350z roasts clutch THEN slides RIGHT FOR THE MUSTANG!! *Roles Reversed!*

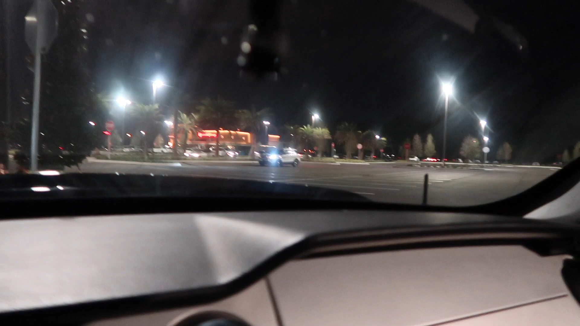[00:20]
So the cop that I was talking about is right there, so we'll go beside him.
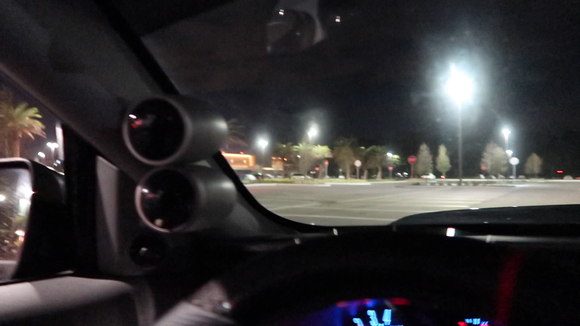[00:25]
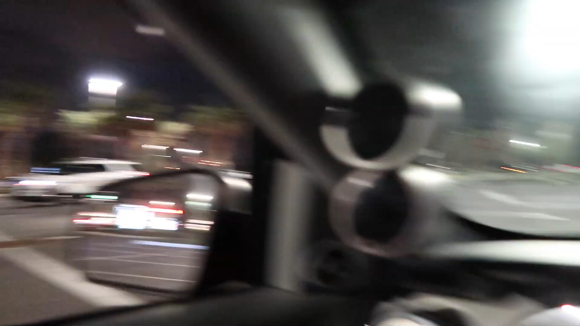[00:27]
Oh, and there's another cop right there.
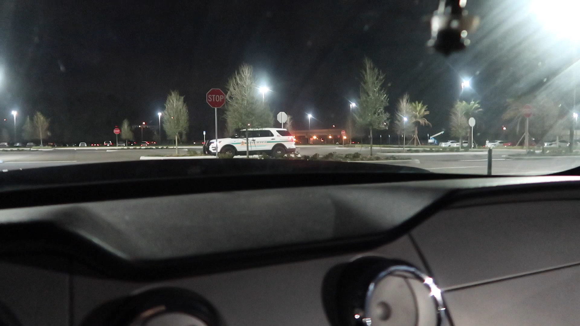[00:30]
Uh-oh. Getting shut down early. First meet, this was like the meetup area.
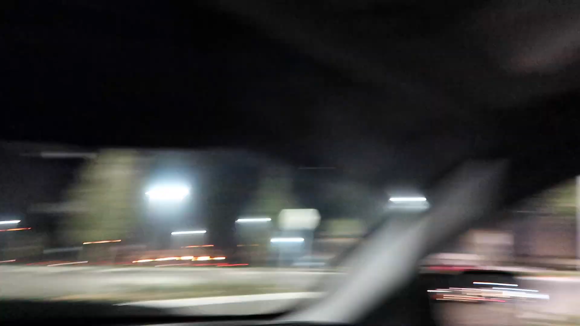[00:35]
So I think the second spot's gonna be where all that madness happens.
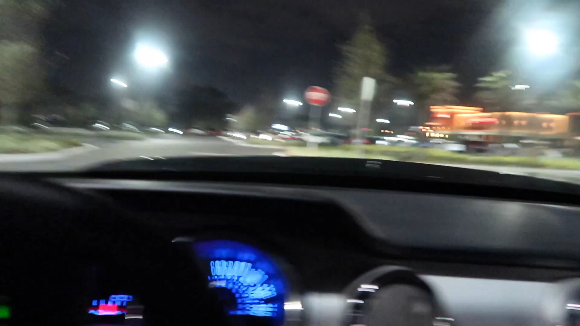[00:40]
There's the other cop.
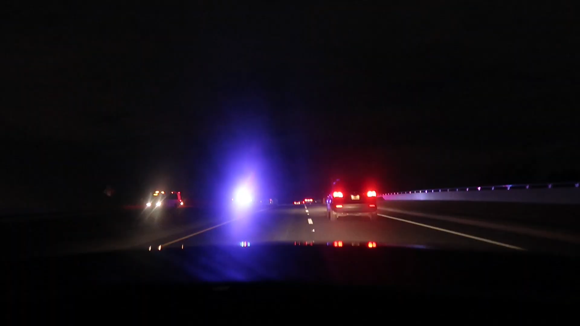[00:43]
All right, so there were like cops here before, and I think they were just waiting for backup. So on to the next spot.
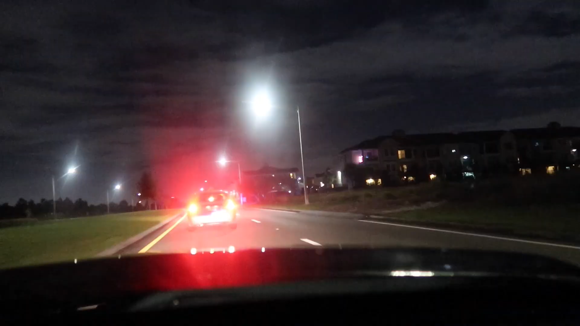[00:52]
Cops are hot tonight. This isn't looking too good. Oh, he pulled somebody over. Another Mustang right there. I think that's the Charger we were following.
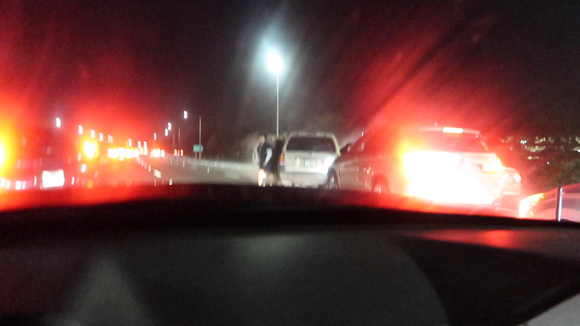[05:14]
Oh, there's a car crash right here. Holy.